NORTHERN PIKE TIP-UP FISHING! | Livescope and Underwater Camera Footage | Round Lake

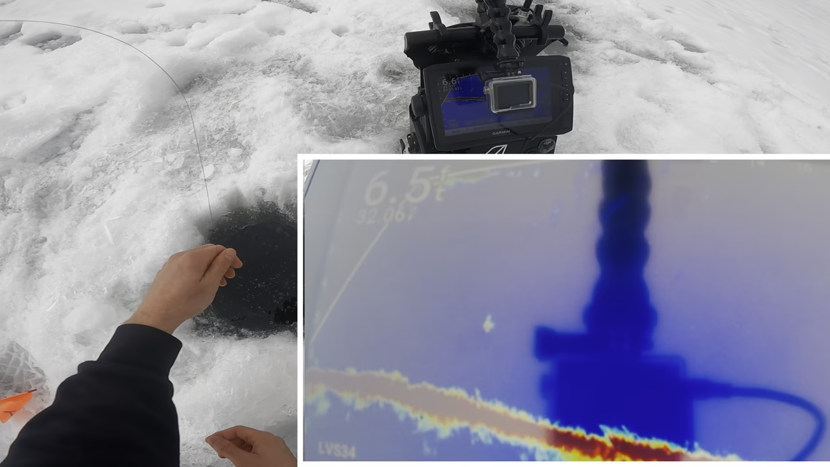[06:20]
just under 4 feet there. And we'll see if anything comes in.
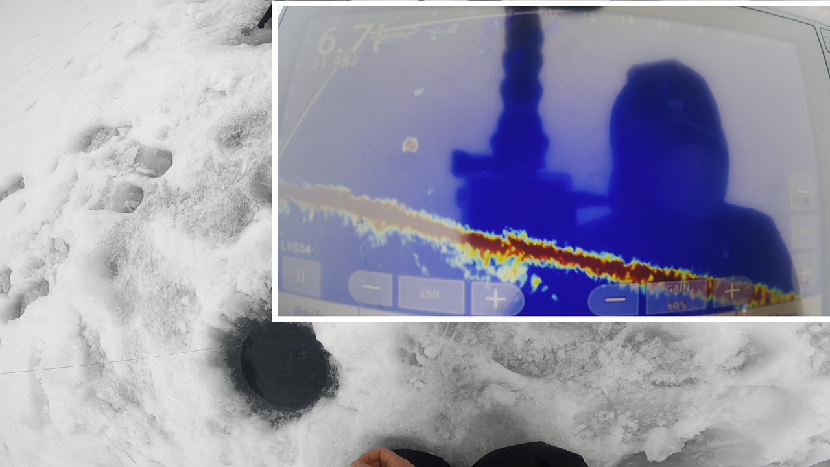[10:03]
Come on, pike. Oh, there's a pike, there's a pike, there's a pike.
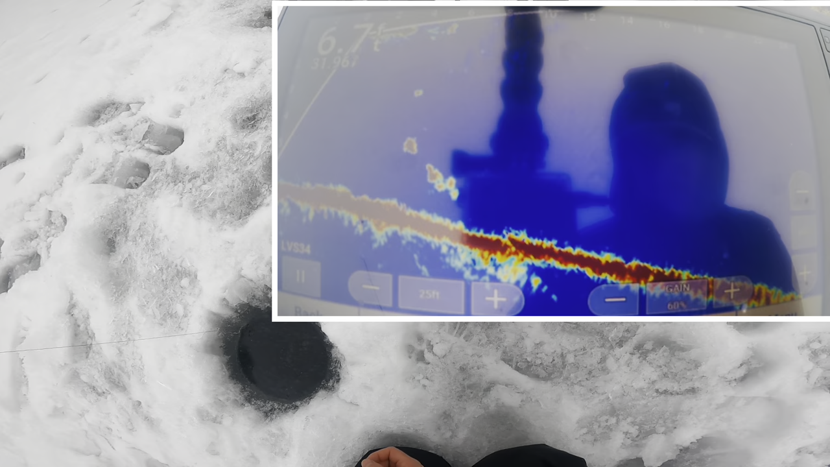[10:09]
Please tell me we're recording. Yep. Take it, take it, take it.
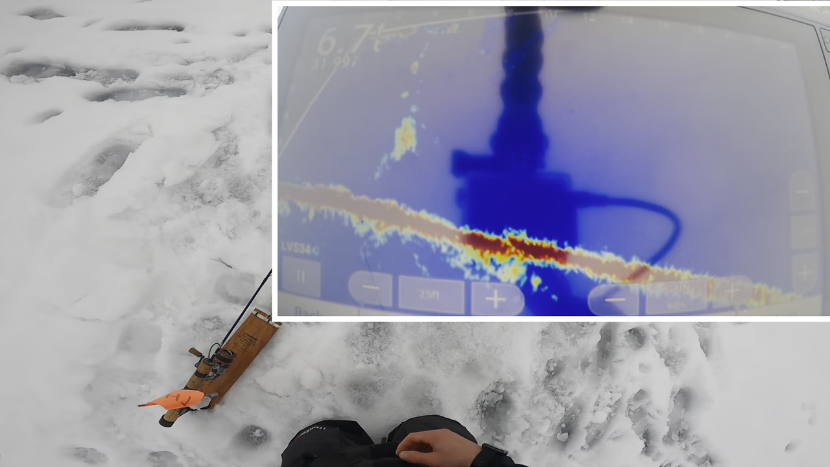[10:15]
We got the Mario theme. On the blue tip is going. Oh, that is annoying.
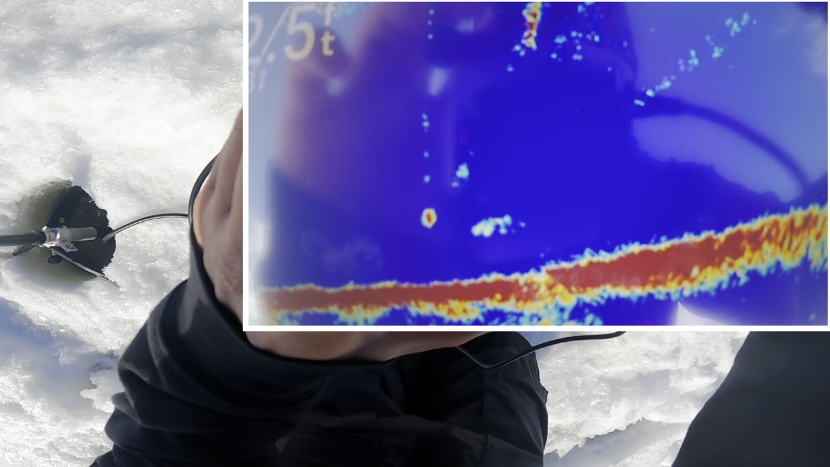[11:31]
There's a pike, there's a pike, there's a pike. Quiet, everybody.
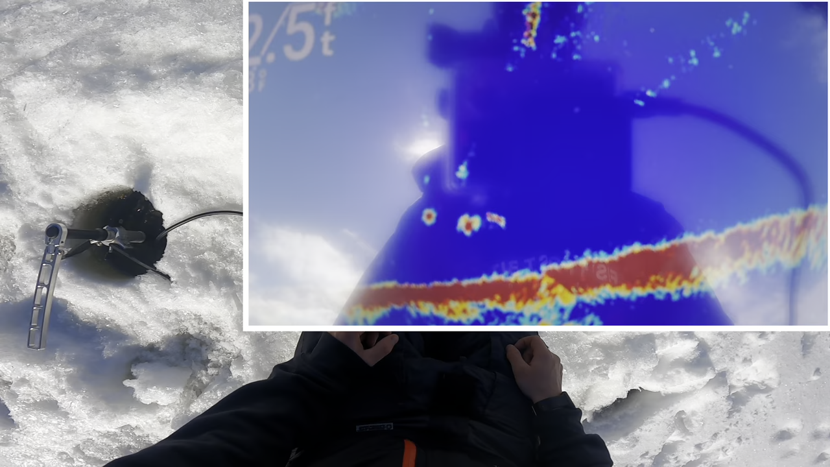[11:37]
Come on.
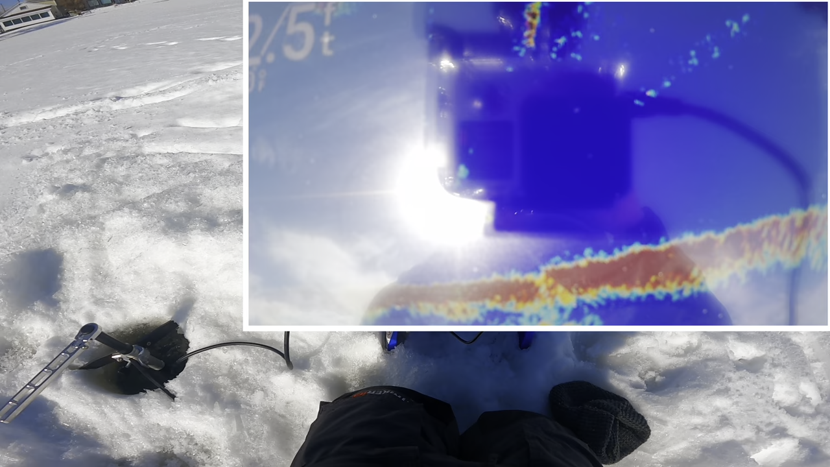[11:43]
My head camera's gonna die. He's going by it.
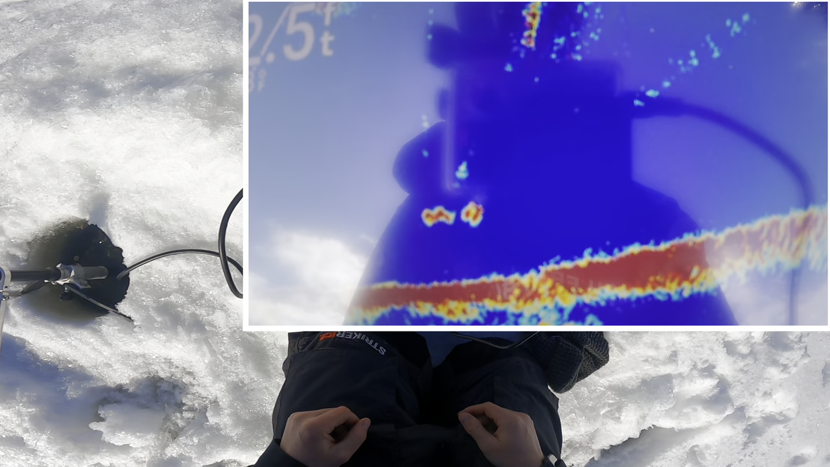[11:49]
Should go give us a little bumperooski. Looks like a bed.
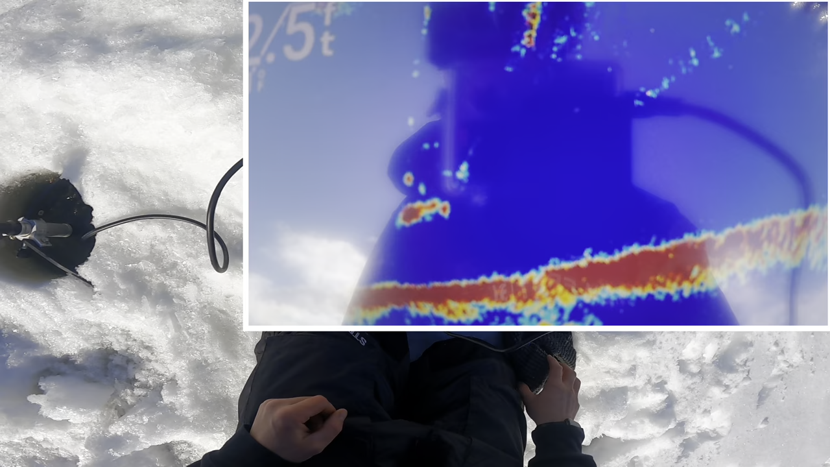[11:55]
Oh, he's all over it. He's all over it. Yep, yep, yep, yep.
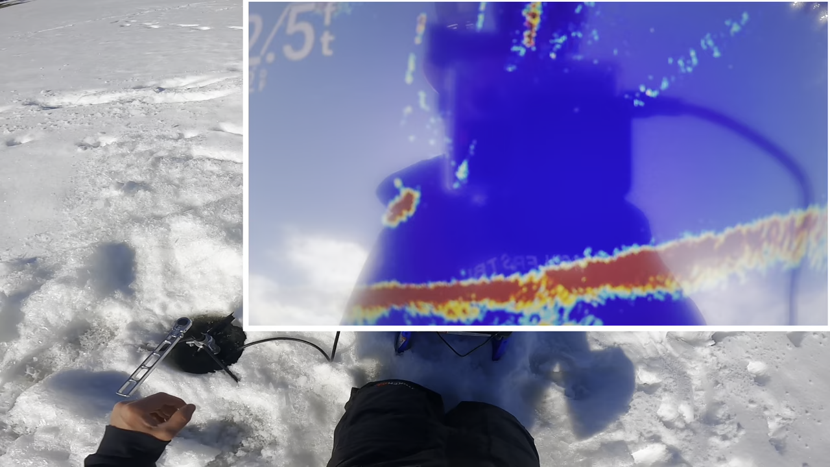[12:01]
That's how it's done. Woo-hoo. So cool. Look at him going down. We're gonna let him take it.
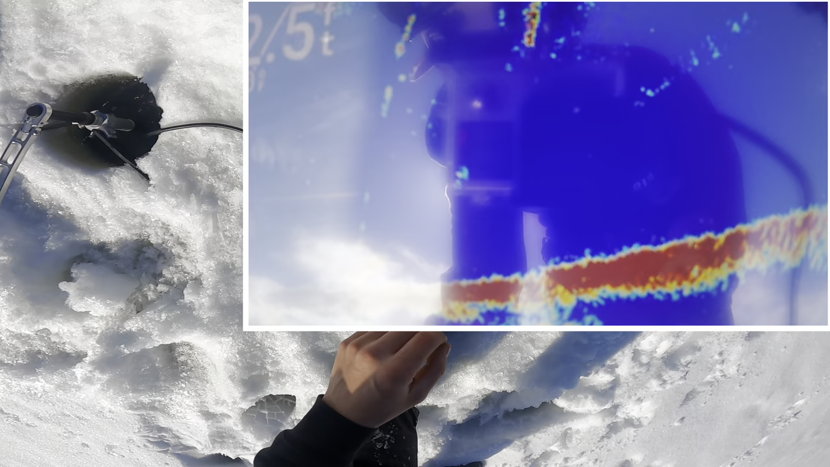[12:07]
That might be a better one. It's slowly spinning. Did he drop it?